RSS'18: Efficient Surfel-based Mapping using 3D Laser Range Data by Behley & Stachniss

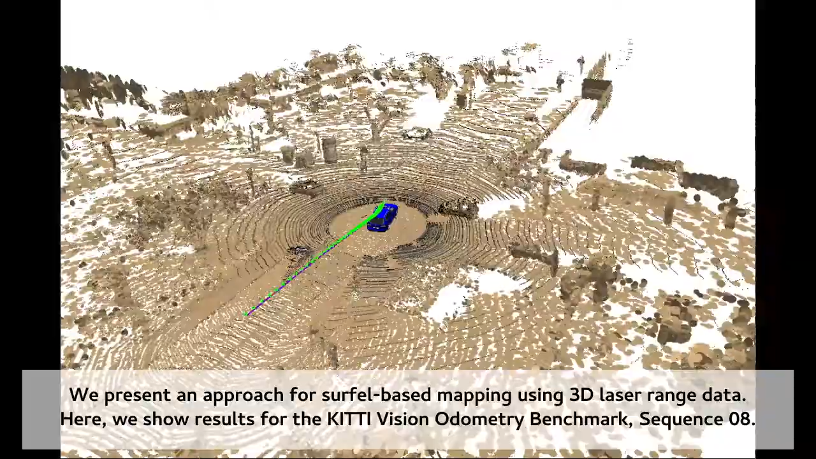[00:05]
Our approach is a circle-based approach that uses the data from a rotating 3 laser range scanner in order to register,
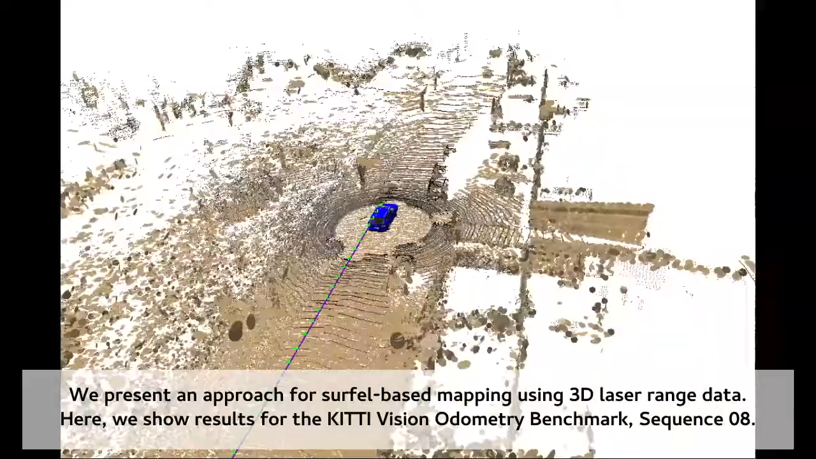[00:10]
through projections, the 3D data into the map.
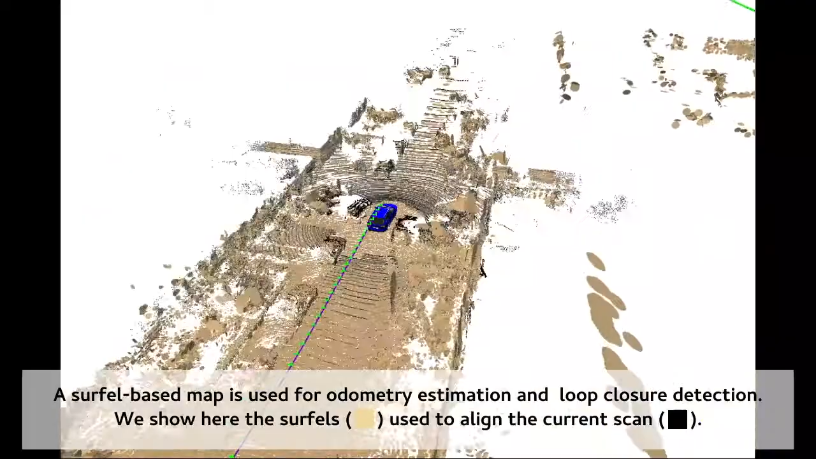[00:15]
The circle-based map is shown here with brown circle elements, while the current scan is shown in black.
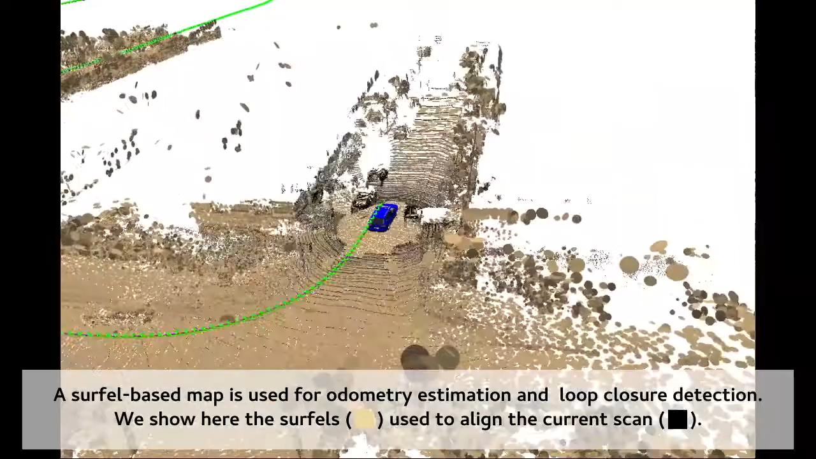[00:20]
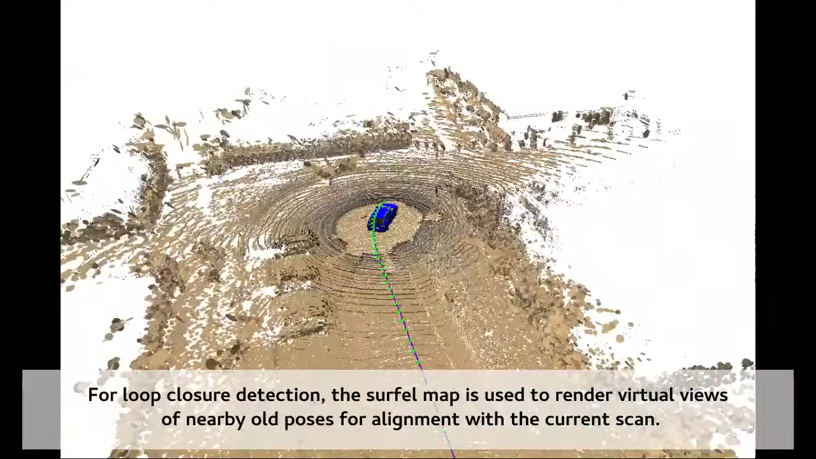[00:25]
Loop closures are detected by using the circle-based map to render virtual views of nearby poses and then perform the scan alignment.
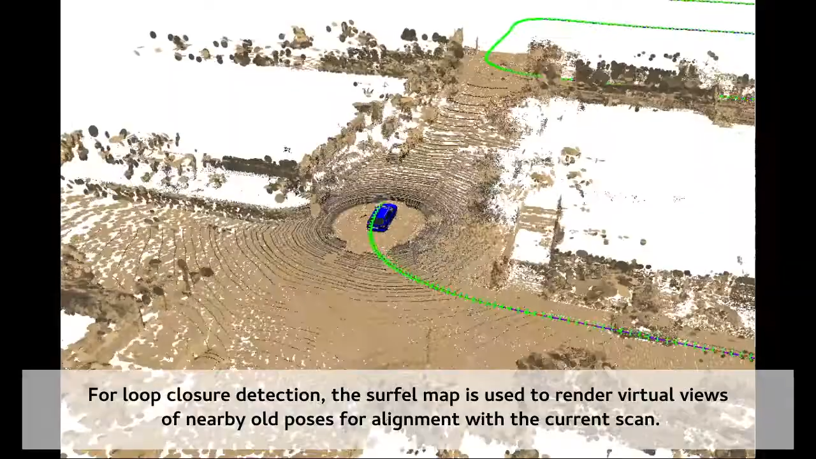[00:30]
Whenever a loop closure is found,
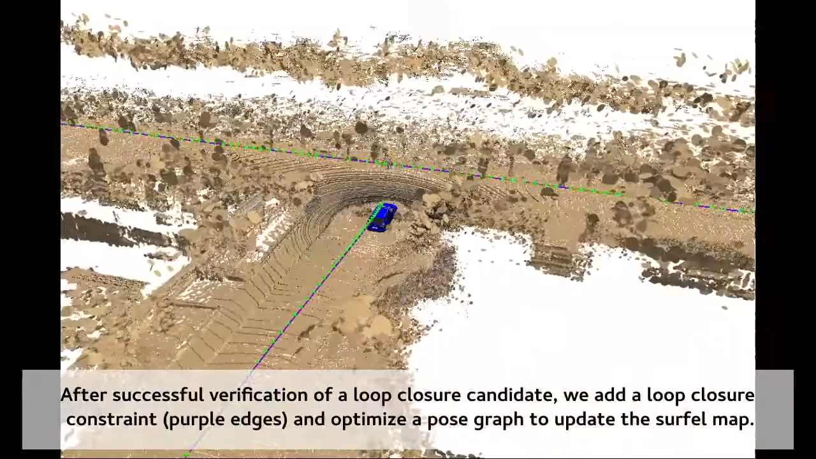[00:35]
it's added to the graph and after a verification step, those constraints are taken into account during the postgraph-based optimization.
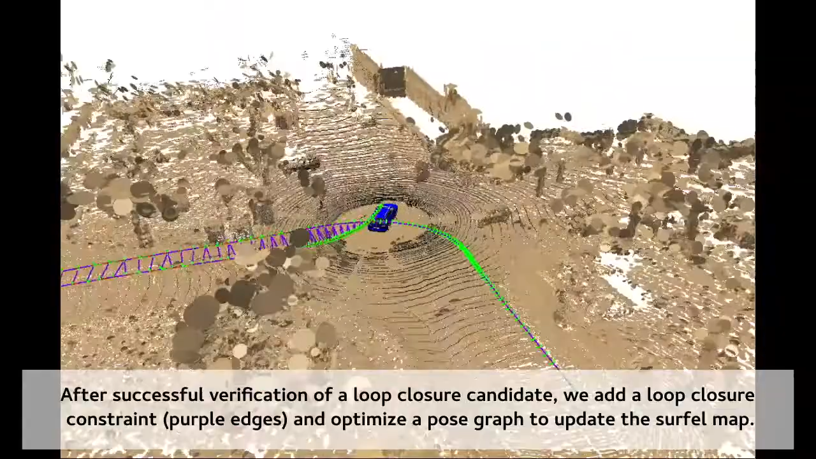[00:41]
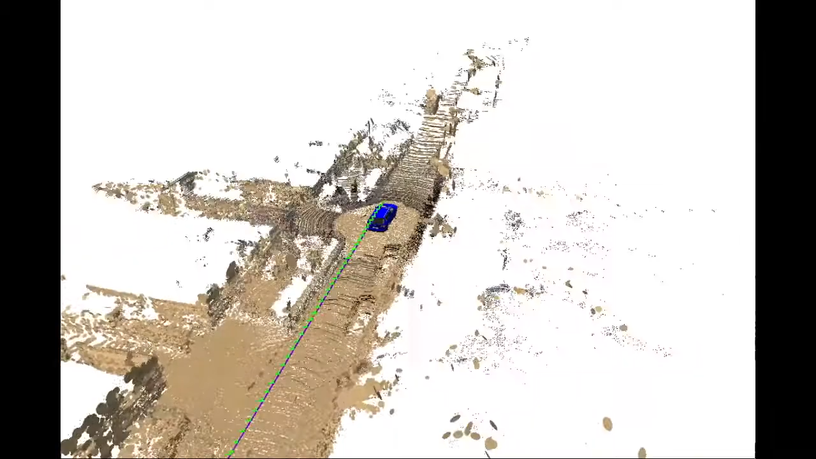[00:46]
The postgraph-based optimization runs in a separate thread, computes the corrected poses and fuses them back into the online mapping system.
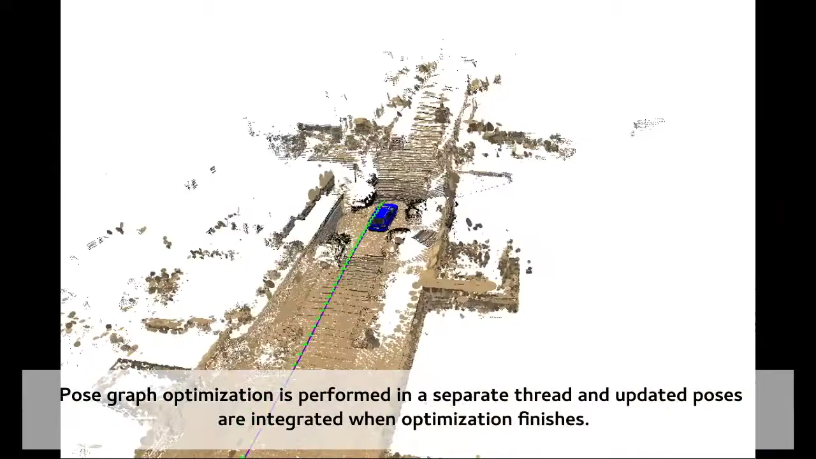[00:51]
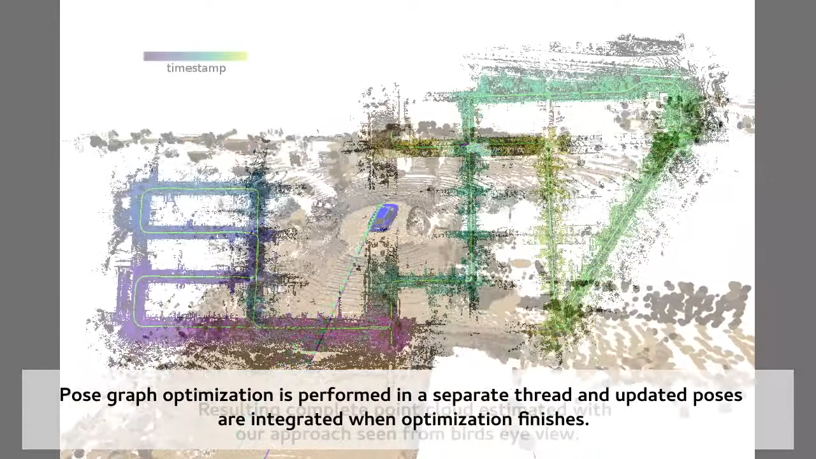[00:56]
Here you see the result point cloud that comes from our approach on that dataset.
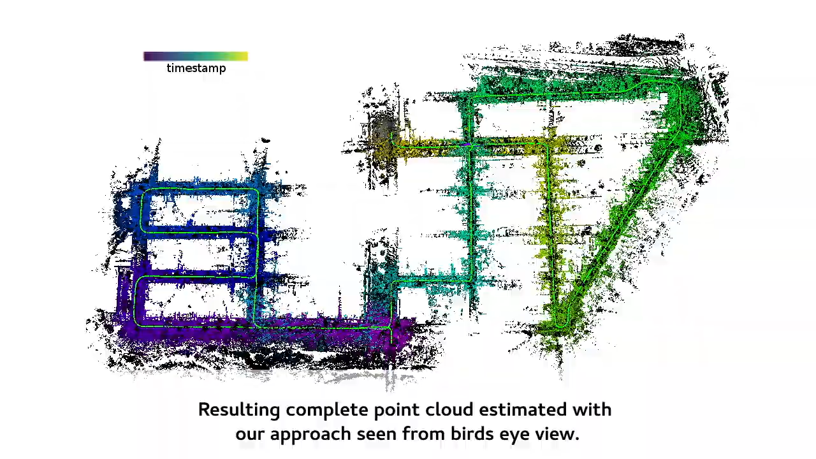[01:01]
Besides the KITI dataset, we also evaluated our approach on different rotating 3 laser range scanners.
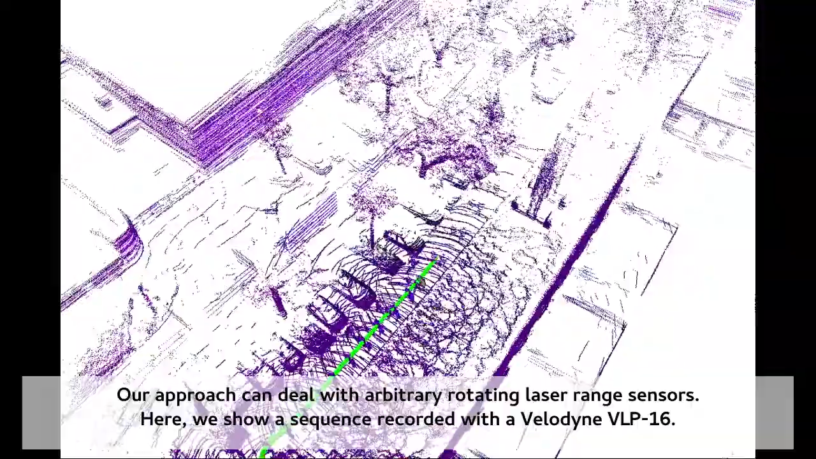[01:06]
Here you see an example.
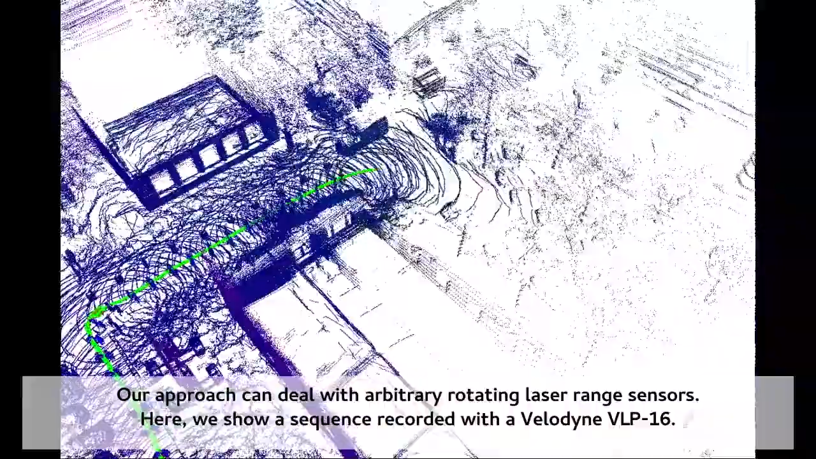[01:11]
He used a Husky robot equipped with a Velodyne VLP-16 scanner, recording data with a mobile robot on our campus in Bonn.
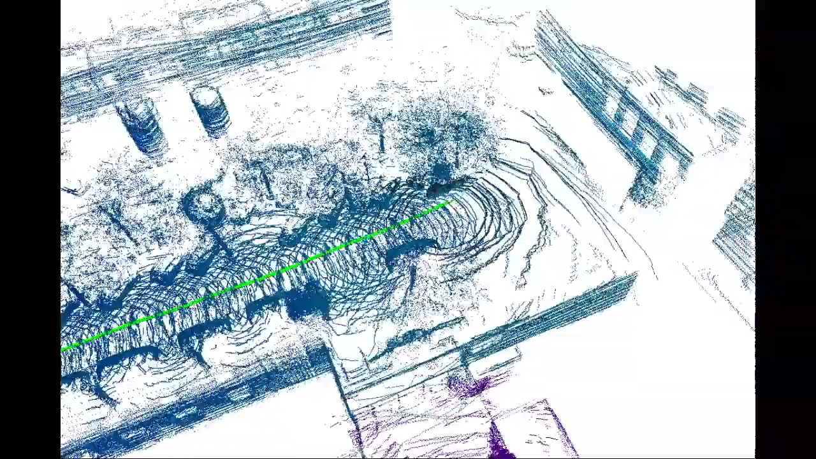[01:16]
You can see how the map is incrementally built up, how loop closure constraints are found and added to the system,
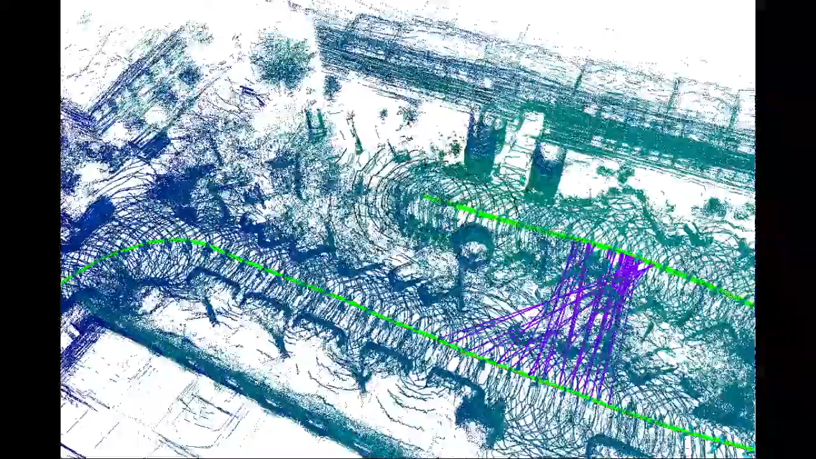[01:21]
so that we can come up with a corrected map of the environment,
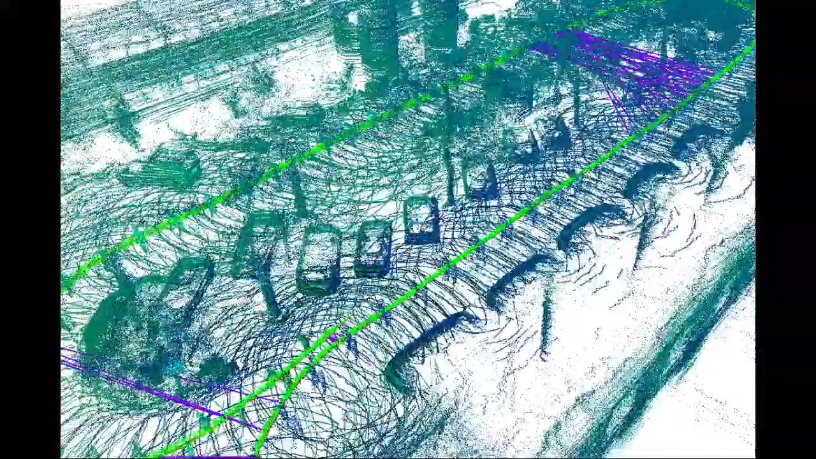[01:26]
which is seen here in form of a white cloud.